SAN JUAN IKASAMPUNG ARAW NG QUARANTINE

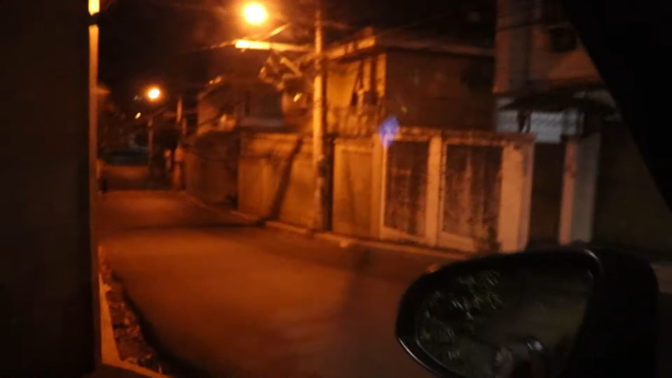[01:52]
Ayan o mga katropa, kung papansin ninyo, ito yung petro na malapit sa amin. Paggabi, sarado na siya. Not sure ako kung bukas siya sa umaga kasi hindi ako lumalabas sa umaga eh. Dahil nga nanay ko lang yung pwedeng bumili sa amin ng pagkain.
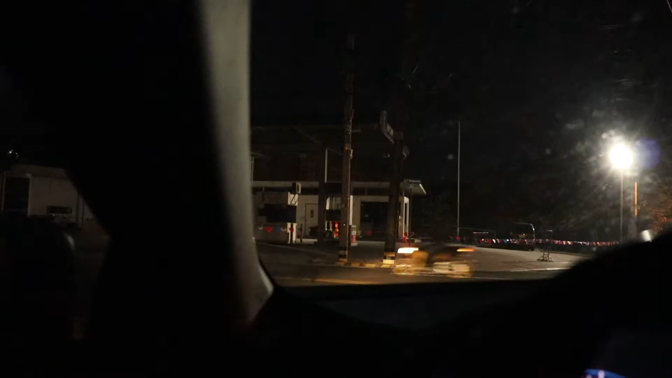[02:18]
Pero check natin yung buong lugar.
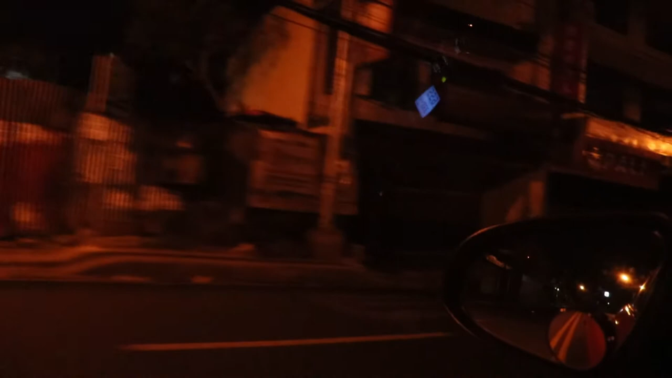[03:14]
Nakasmile yung buwan kung makikita ninyo. Di na siya ma-focus, no? Ayan no mga tropa. Ito, Super 8. Siguro, ano na siya, maagang nagsasara. Same din ng Pure Gold.
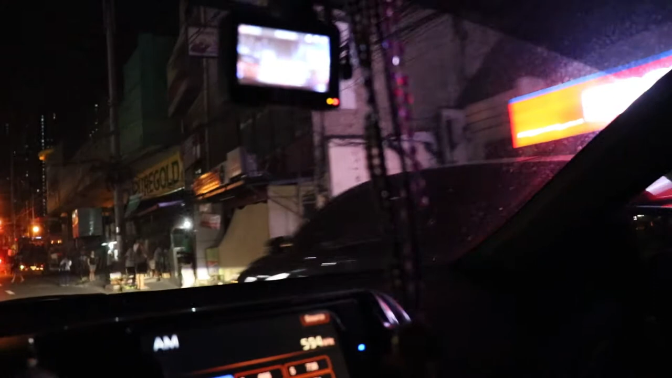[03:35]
Dati Pure Gold 8 or 9. Mga ganon. Ganon siya nagsasara. Ngayon, sarado na siya. Signal tayo ng kanan.